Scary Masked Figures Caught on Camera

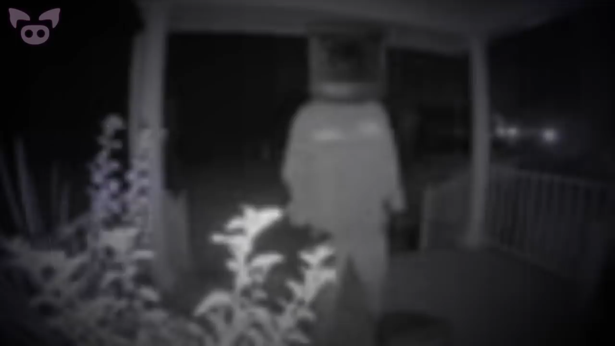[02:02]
Footage of this strange figure was caught on numerous doorbell cameras when homeowners got late-night notifications that someone was on their porches.
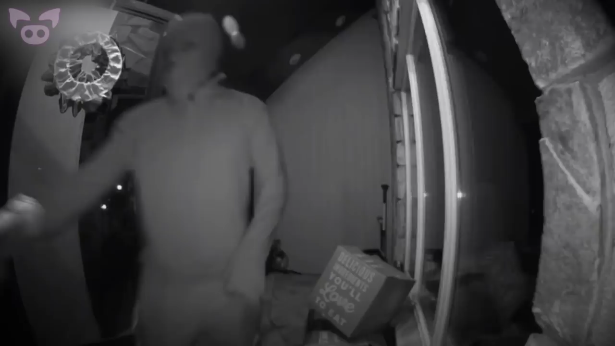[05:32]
attempting to open the front door of the house. They seem to get through the door easily and continue inside.
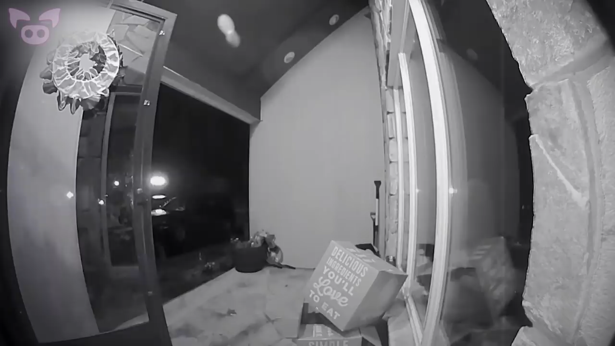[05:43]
A moment after they enter the house, the camera picks up the loud barks of a dog waiting inside the house. Alerted by the presence of a stranger in their home, the dog quickly attempts to scare off the intruder. The scare tactic works. Mere seconds later, the camera records the masked intruder going back out the front door, before taking off at a run. Clearly, the canine inside the house was enough of a threat to send this criminal running for the hills, and maintain the safety of the family inside the home,
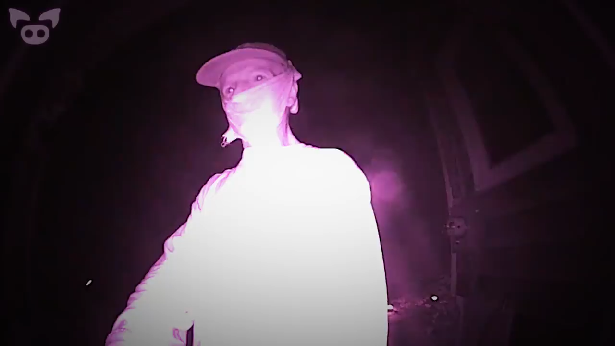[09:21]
In the first video, the Connecticut family saw the man approach the front door with a mask wrapped around his face. He attempts to open the door and quickly leaves when he's unable to gain entry.
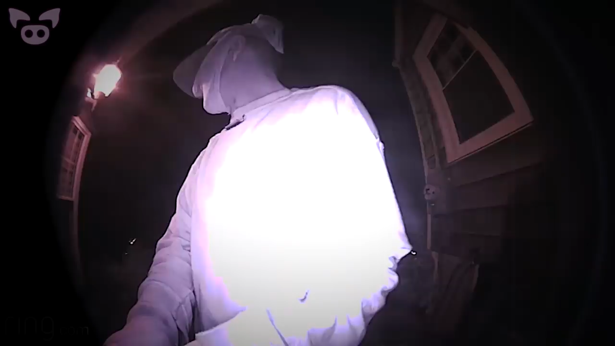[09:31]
The following night, he returns once more, attempting to break into the home. Frightened by the masked intruder, the family contacted the police. When the man returned for the third time, they were ready for him.
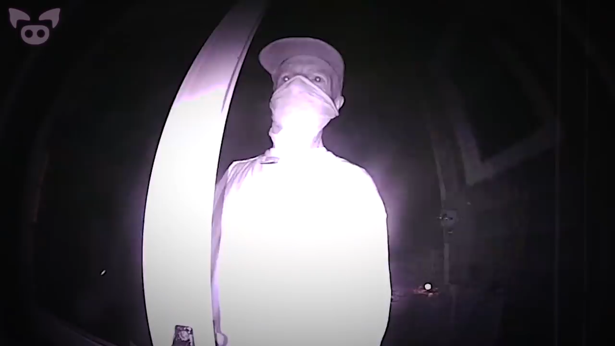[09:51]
After he failed to get into the home on the third night, he left the front porch only to be promptly arrested for his misdeeds.